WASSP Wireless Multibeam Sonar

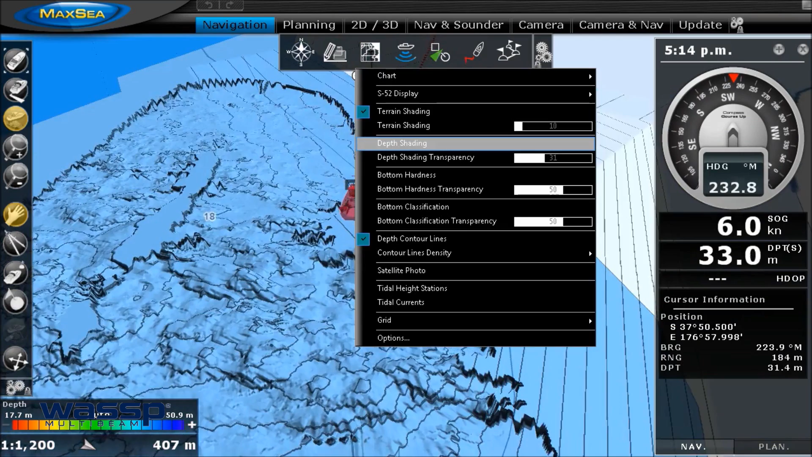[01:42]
On screen: depth 33.0 m, speed 6.0 kn
With WASP Wireless, the technology that we've just launched,
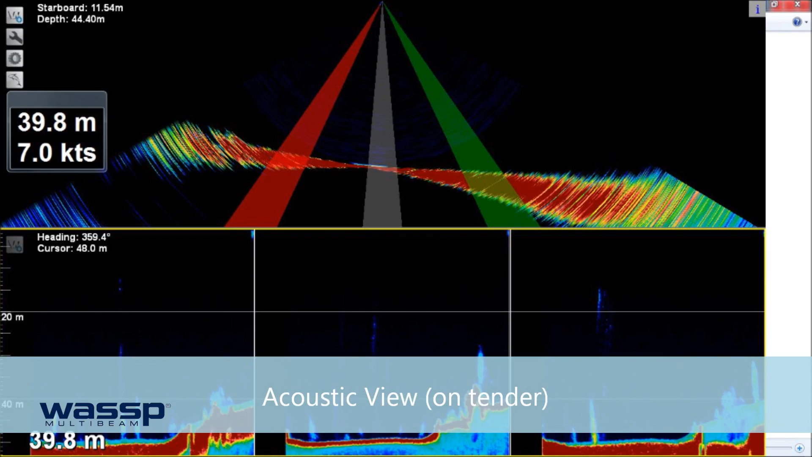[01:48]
this will enable our customers to enter into harbours like that with absolute confidence. This is our forward-looking solution. We can accurately map and look far further ahead than anything else on the market.
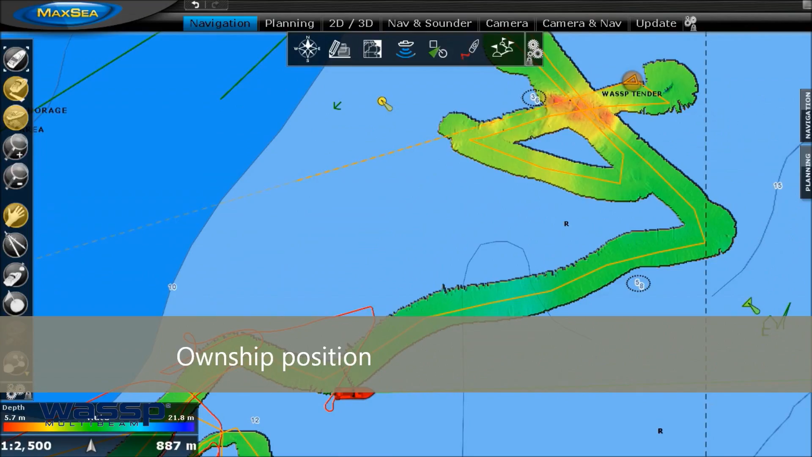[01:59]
The best part is the installation is low cost and you don't have to risk your mothership going into unknown areas.